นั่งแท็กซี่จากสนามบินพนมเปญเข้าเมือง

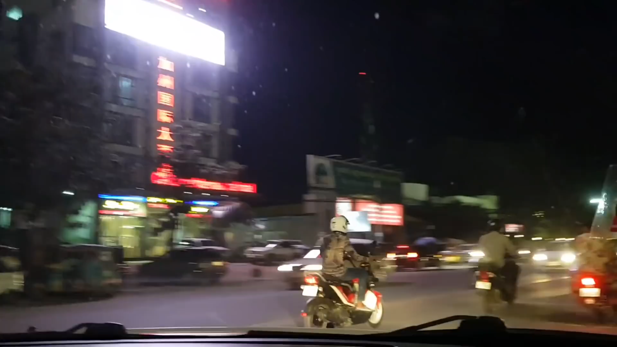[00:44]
มีโรงแรมอะไรเนี่ยสักอย่างมันโรงแรมก่อนจีนอ่ะ
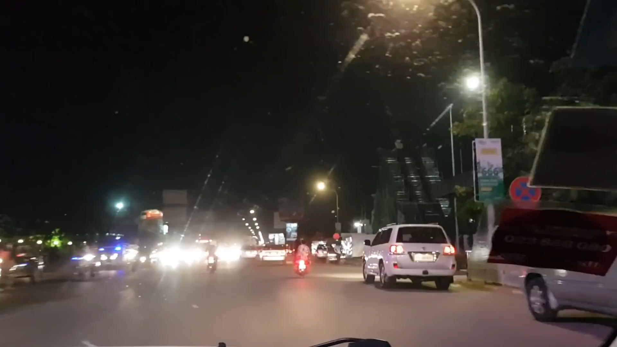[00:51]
แสงสะท้อนข้างๆจะกับ
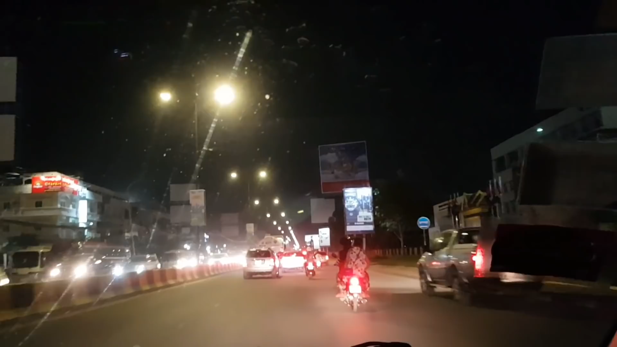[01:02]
แสงสะท้อนข้างๆจะกับยักกระจกหน้ารถไม่ค่อย
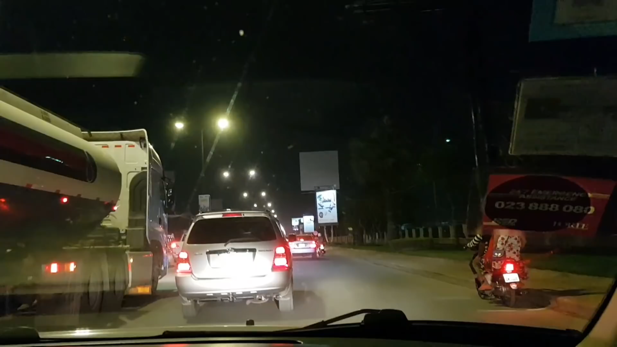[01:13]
สาดเท่าไหร่หรือเมื่อกี้อาจจะมีฝุ่นหน้าฝุ่นมันก็มันก็จะหลุดโฟกัสบ้าง
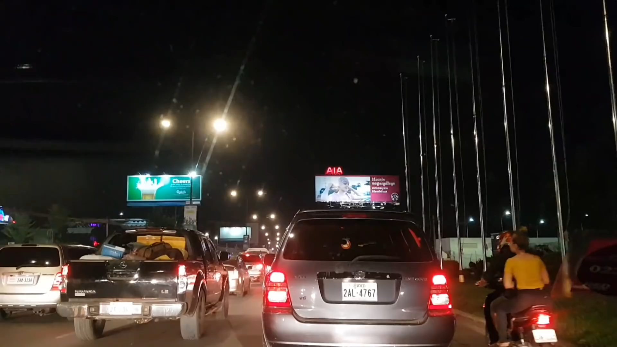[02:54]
ก็ประมาณสักสิบกว่าบาทตอนนี้รถไม่ติดแล้วครับถนนสั้นนี้นะถ้าใจไม่ผิดเนี่ยจากรุ่มตรงไปที่ถานนี้รถไฟนะครับเราต้องเย็บตาลตรงไปนี่
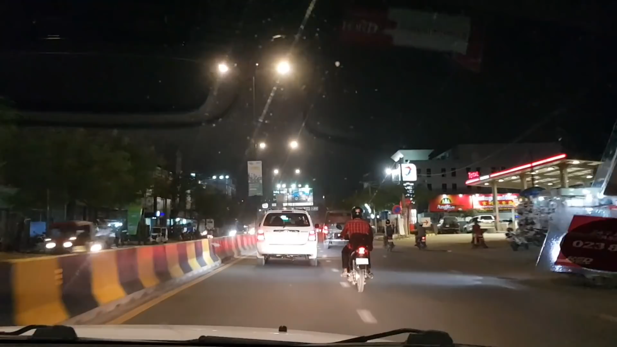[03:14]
มันกำลังรถกลงไปตอนนี้คงเรามีความว่าแล้วสักนี้มันมีความตอนนี้มันทั้งแพบพริงไปขอพแบบความต่อดสักกลงไป
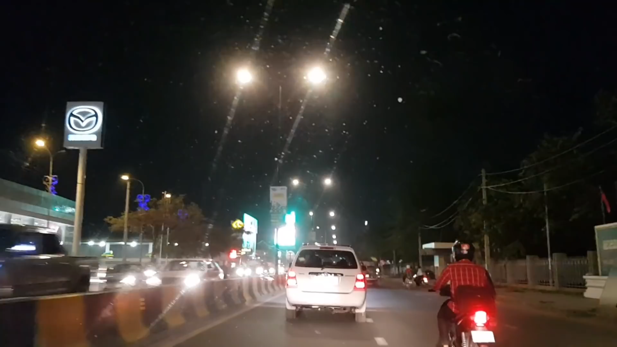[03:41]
นี่กลับตรงไปเรื่องเรื่อยก็จะไปถึงทานนิ้นรบไฟแล้วก็เลยทานนิ้นรบไฟไปหน่อยก็เป็น New Marketหรือว่า Central Marketเหมือนขึ้นสับพานรอยครับไปว่าสับพานรอยน่าจะข้ามถนน
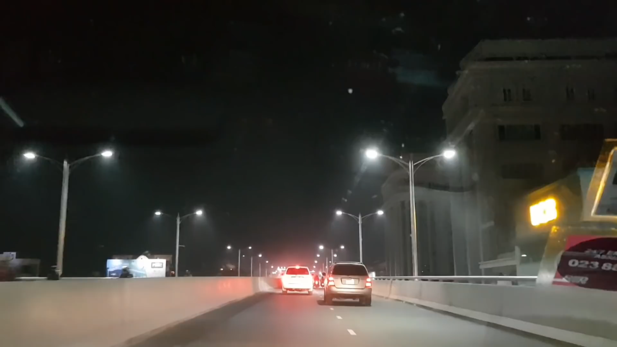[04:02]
ข้ามถนนหลักไปกันต่อภาบาทจะไม่ค่อยชัดหน่อยต้องขอไปแต่ให้เห็นบรรยากาศการเดินทางครับไม่กลายจากตัวเมืองมากครับเพราะว่าสลามบินกระเบนไม่ได้กลายมาก